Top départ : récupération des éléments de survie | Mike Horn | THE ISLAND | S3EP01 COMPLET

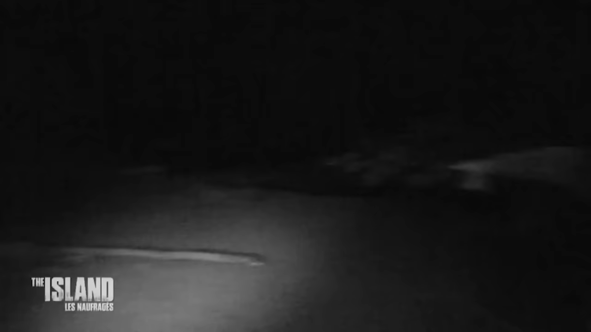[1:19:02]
Là, bientôt, on va voir une girafe ou un éléphant.
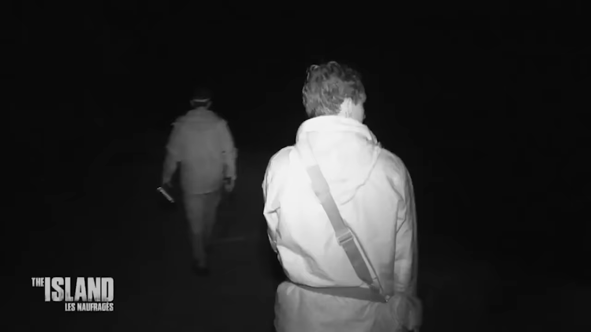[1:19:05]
De toute façon, vous inquiétez pas, hein, je suis un night shot. S'il y a un crocodile, je le vois arriver.
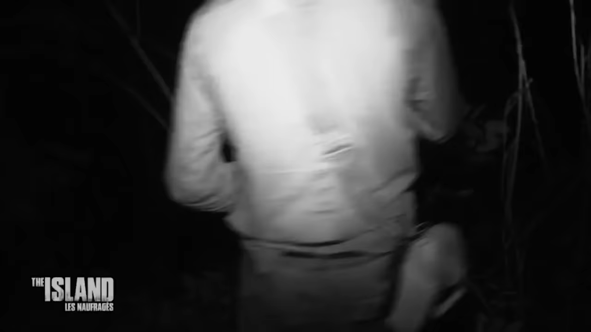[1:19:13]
Et contre les animaux, petits et grands, Martin a une arme étonnante, mais infaillible. Les animaux, qu'est-ce qu'ils font pour délimiter leur territoire?
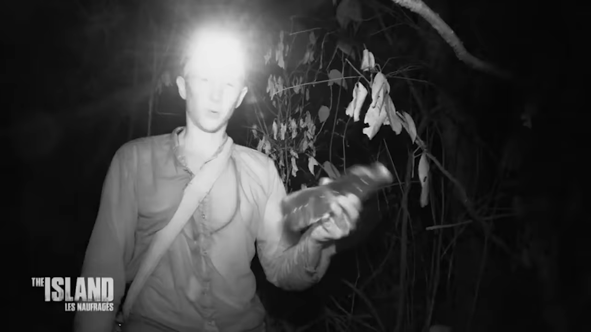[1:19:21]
Ils pissent partout. Et donc nous, histoire de mettre un peu plus les chances de notre côté pour éloigner les bêtes sauvages cette nuit, eh bien, je vais mettre un peu ma pisse tout autour du camp.
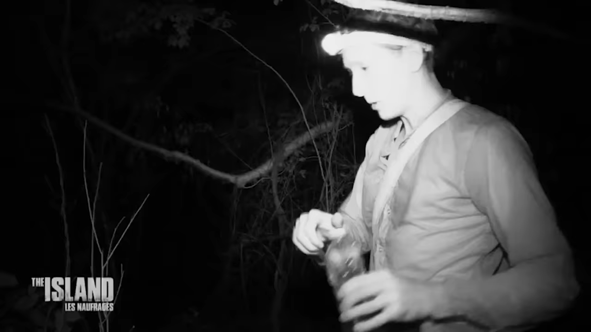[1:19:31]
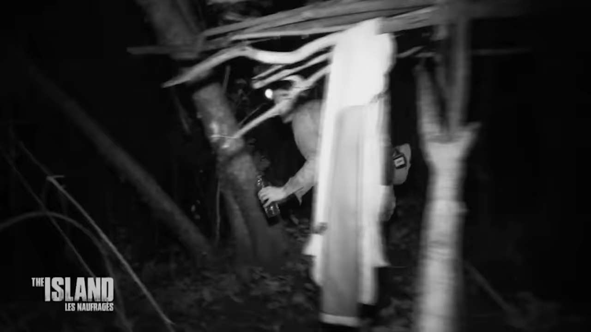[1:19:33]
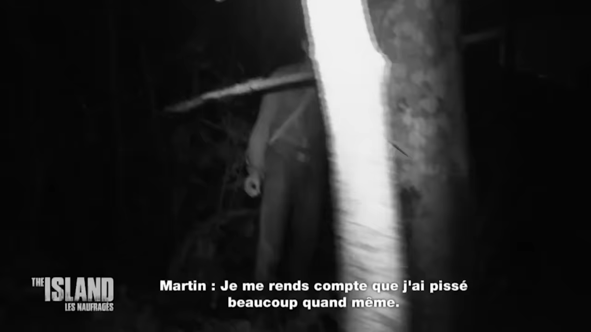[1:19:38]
Que j'ai pissé beaucoup quand même. Voilà. Non mais pas dans notre eau potable. Hein. Bon alors les gars, on retient bien la bouteille avec un bouchon jaune, on n'y touche pas. Oh ben là, on se bien loin.
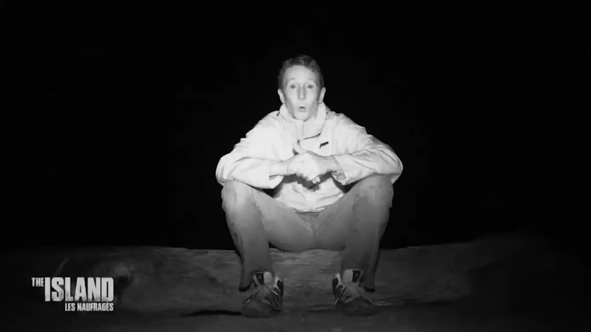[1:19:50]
Il y a des bêtes qui rôdent, des serpents, des scorpions, des araignées, etc. Donc on dort en hauteur.
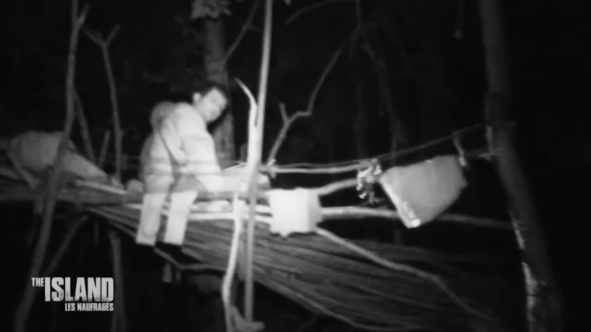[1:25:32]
Quel début de nuit. Ah non, mais c'est une petite branche qui a été accrochée en travers. C'est pas une branche solide, c'est une branche. C'est une branche souple qui a été accrochée en travers, c'est pour ça. Fais-moi souple. Ah putain. Ouais, on va renforcer tout ça. En fait, ça...
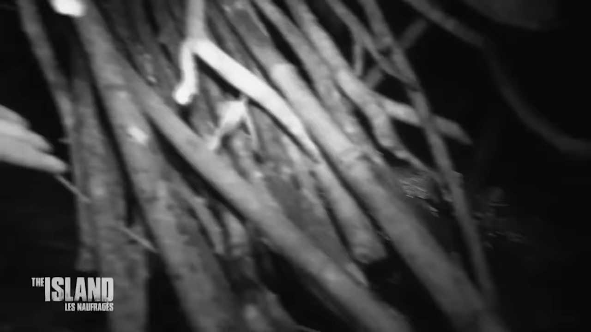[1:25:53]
Ah ouais, mais ça tient vraiment sur la corde à linge là. Ça, je dis, c'est la corde à linge qui nous a sauvés, autrement on était cul à terre. Heureusement que je l'avais bien fixé.
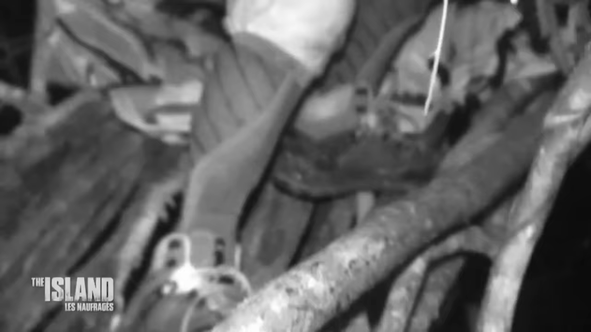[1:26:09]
Et celle du milieu, oh putain, celle du milieu. Quoi? C'est une branche souple aussi. Elle a plié aussi. Ah ouais, mais c'est ça, on voulait mettre la latte, nous.
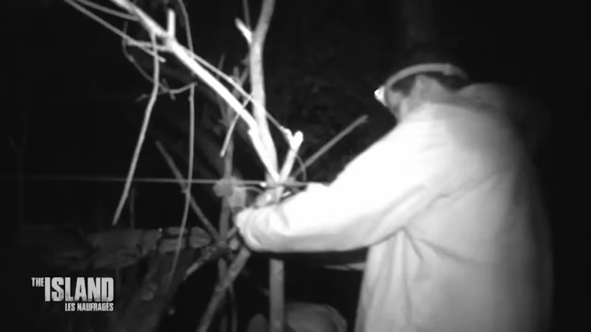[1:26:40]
les naufragés pourraient se retrouver nez à nez avec les crocodiles américains de 6 mètres de long présents sur l'île. Ce qu'il faut, c'est passer ici, voilà, et dresser tout.
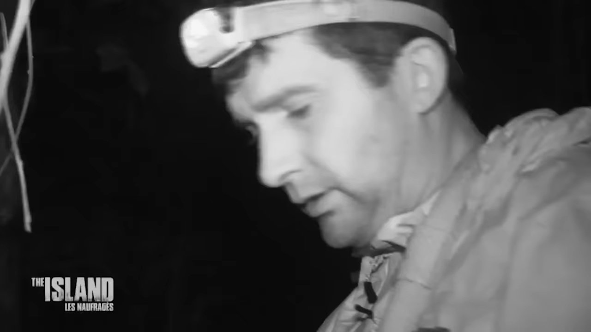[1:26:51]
On utilise une des lattes, parce qu'on ne va pas recouper du bois à cette heure-ci. Ouais. C'est bon pour moi. Ok. C'est bon ? C'est pas trop mal, non ? Bah ouais. Hein.
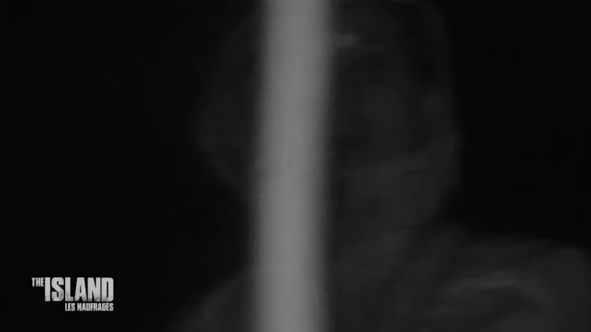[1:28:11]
C'est chiant! Voilà! Il est à peu près 4h du matin. Jusque-là, on s'en était bien sortis, il pleuvait pas, enfin pas trop. Mais là, c'est le déluge. Ça, c'est plus grave là. Hein? Hein?
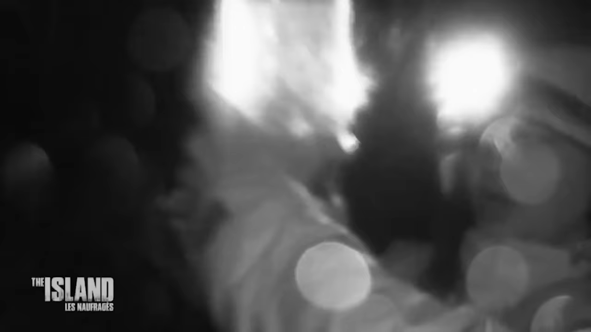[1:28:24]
Putain, j'avais pas vu, regarde mes mains. Je me suis fait bouffer. Tu fais bouffer? Ben oui, t'as pas regardé tes mains, regarde. Bim! Non, moi ça va. Si, regarde, tu t'es fait bouffer aussi. Ça me gratte pas pour l'instant. Ça me gratte pas non plus, mais bon, je me suis fait bouffer quand même.
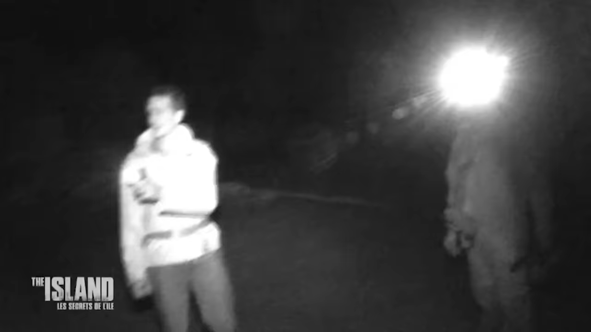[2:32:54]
C'est la forme qu'on croyait être un crocodile. Ah ben, je sais pas si on voit, on voit pas bien, remarque. Là bientôt on va voir une girafe ou un éléphant.
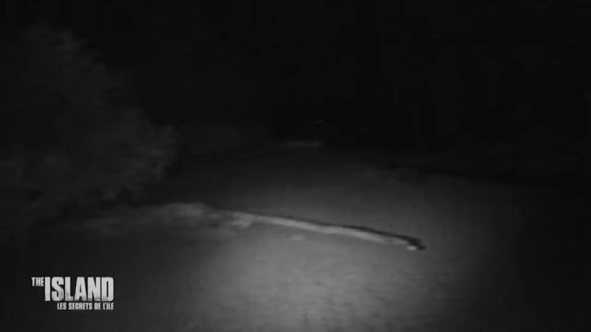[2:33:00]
De toute façon, vous inquiétez pas, hein, je suis en night shot.
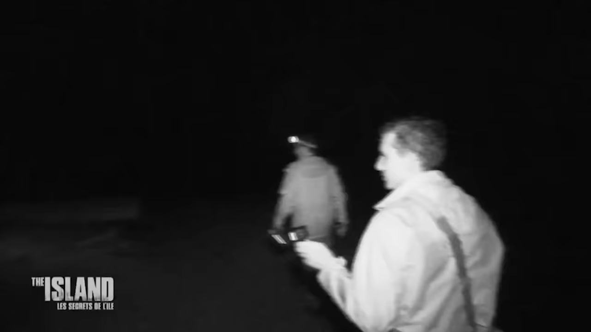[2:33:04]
Si y a un crocodile, je le vois arriver.
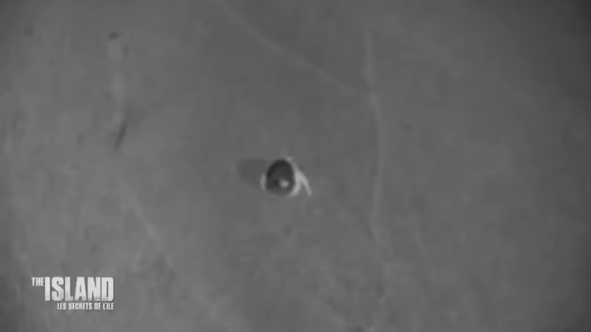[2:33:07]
Du coup, Martin, conscient désormais que boire son pipi ne sera pas une fatalité, a décidé de l'utiliser autrement.
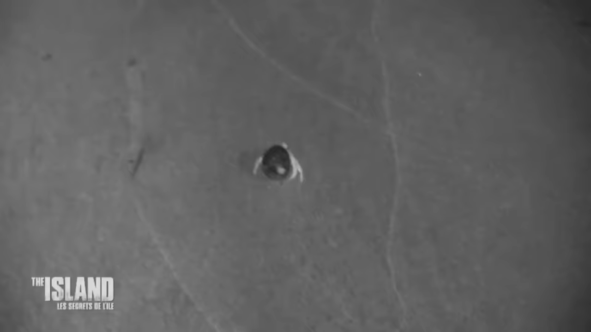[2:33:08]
Voilà, donc ça c'est mon premier pipi de l'île. Et j'ai gardé parce que les animaux, qu'est-ce qu'ils font pour délimiter leur territoire? Ils pissent partout. Et donc nous,
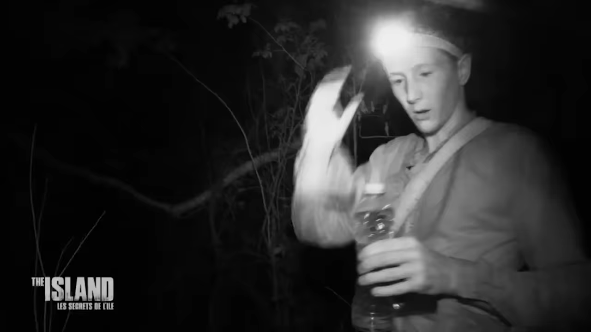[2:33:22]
histoire de mettre un peu plus les chances de notre côté pour éloigner les bêtes sauvages cette nuit, eh bien, je vais mettre un peu ma pisse tout autour du camp.
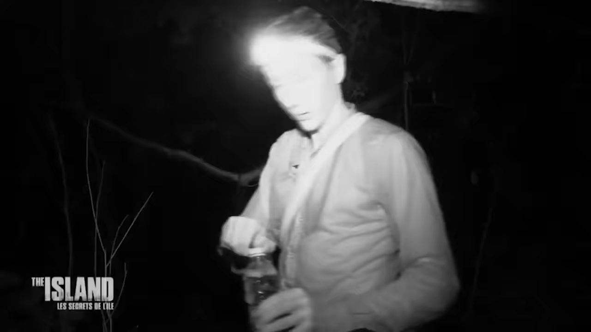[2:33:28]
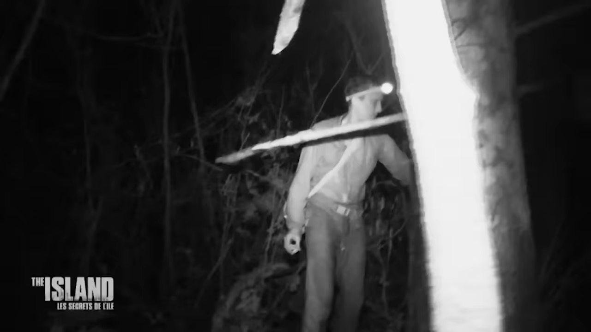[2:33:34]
Je me rends compte que j'ai pissé beaucoup quand même. Voilà. Non mais pas dans notre eau potable. Bon, alors les gars, on retient bien la bouteille avec un bouchon jaune, on n'y touche pas.